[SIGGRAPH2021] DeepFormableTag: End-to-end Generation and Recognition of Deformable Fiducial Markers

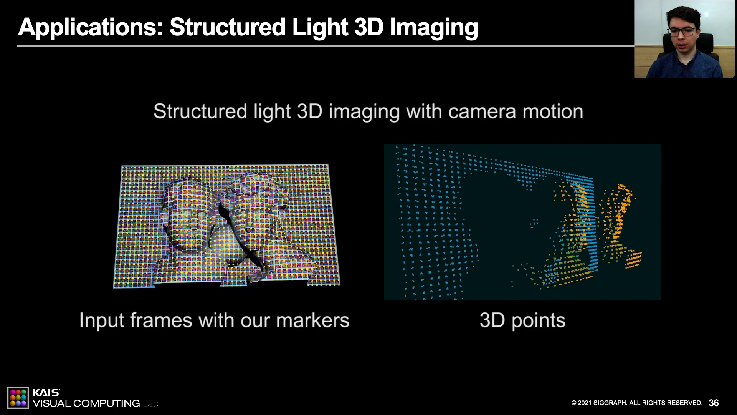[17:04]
For structured light 3D scanning, we project a large number of unique markers at each vertex on 2D grid. Then we detect the markers using a stereo camera. Using the correspondence matches by the fiduciary markers, we triangulate the matching corners from both views to estimate 3D geometry. Without any explicit change in training, our markers are able to accurately estimate a large number of 3D points,
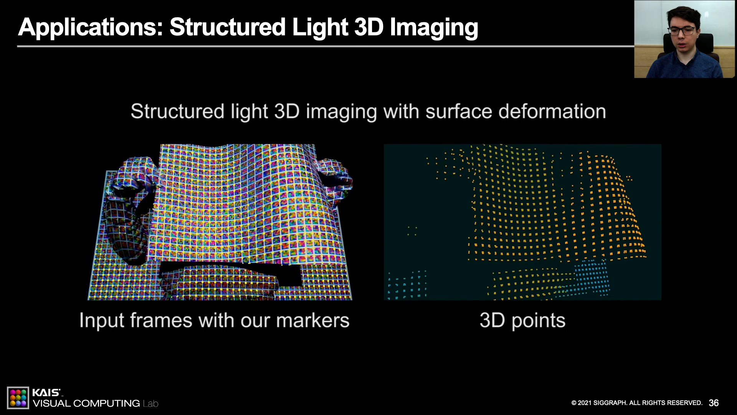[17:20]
even when using a projector on curved surfaces.